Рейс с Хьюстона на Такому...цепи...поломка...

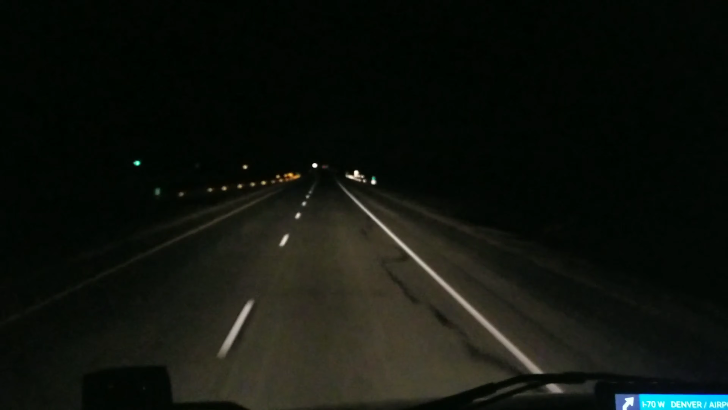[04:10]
Едем по 70-очке. Подъезжаем, через 70 миль будет Денвер город. Спят, как хорошо ездить ночью. Я просто кайф ловлю.
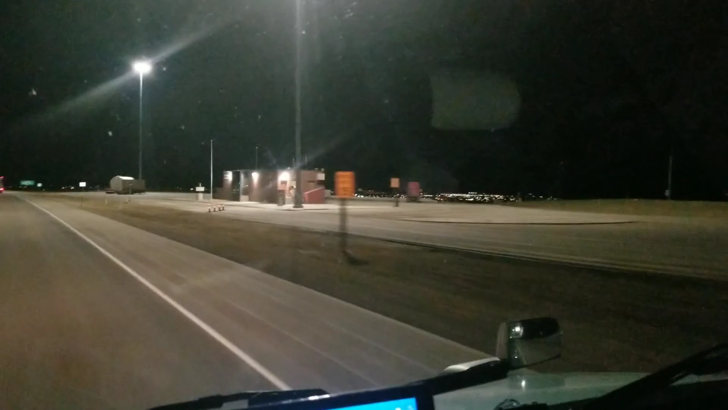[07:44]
Это город Ларами, или Ларами, как он называется, как его знают, в Вайоминге.